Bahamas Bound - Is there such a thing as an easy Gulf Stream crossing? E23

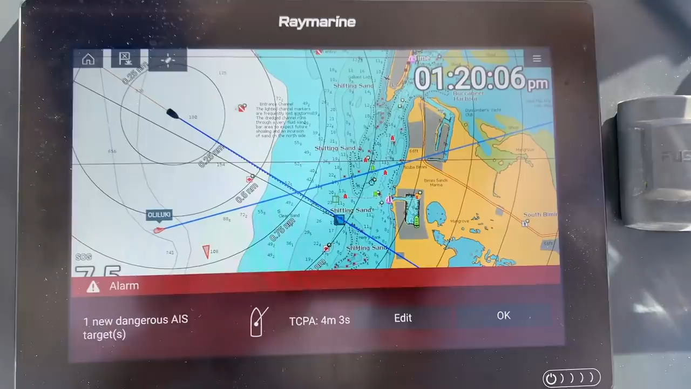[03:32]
It's actually so close, our AIS says we're on intercept course and we're going to crash.
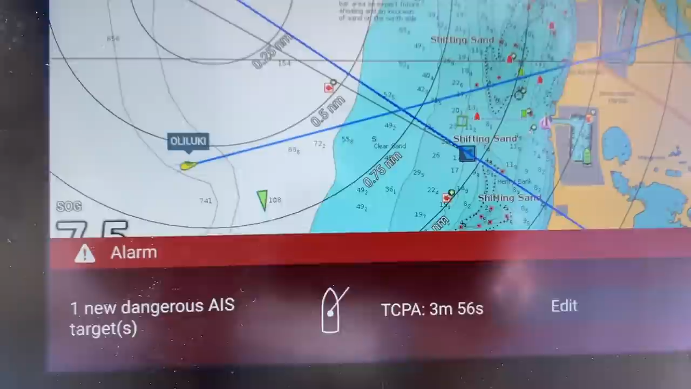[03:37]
That's how close our timing of coming into Bahamas at the same time, randomly.